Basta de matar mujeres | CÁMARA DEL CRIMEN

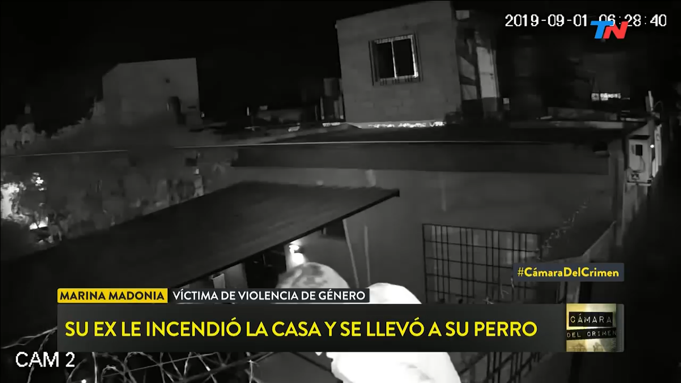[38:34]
Marina, estamos en la parte de atrás, en el patio por donde entra él, pero esto lo hicieron los bomberos para entrar y apagar el fuego.